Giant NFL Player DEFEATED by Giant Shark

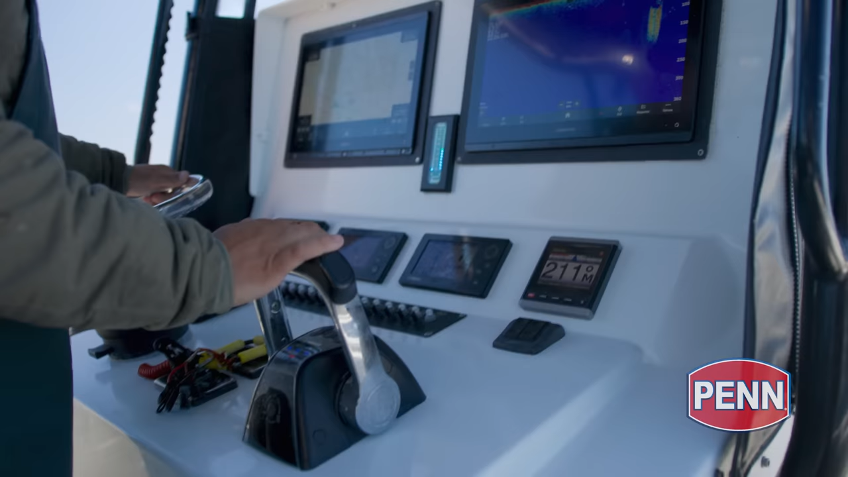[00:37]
Marking a giant shark right now at 100 foot. We're gonna test the NFL player's strength today.